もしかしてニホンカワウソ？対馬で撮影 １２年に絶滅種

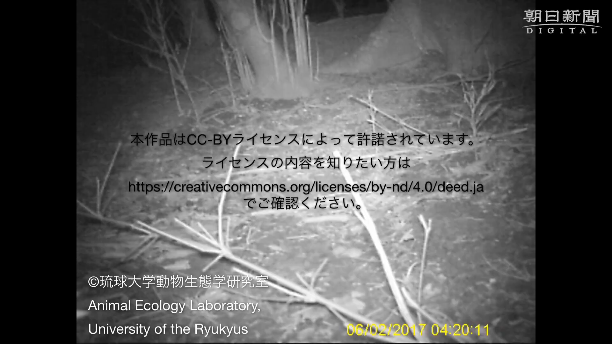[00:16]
それでまずですね、これはあのプロポーション、顔立ちそのものからカワウソですというところは違いないです。
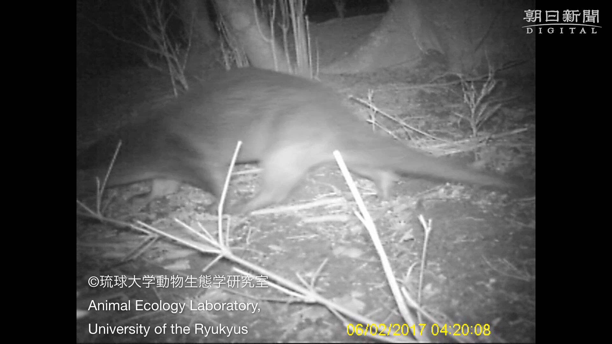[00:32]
日本カワウソなのかっていうのをあの多くの方から先ほどから聞かれたんですけれども、現時点ではあの映像でそこまでは分かりません。感想としてはもうまずは我々2人ともびっくり、びっくりが最大です。私たちもその対馬でずっと残ってきたっていうことと、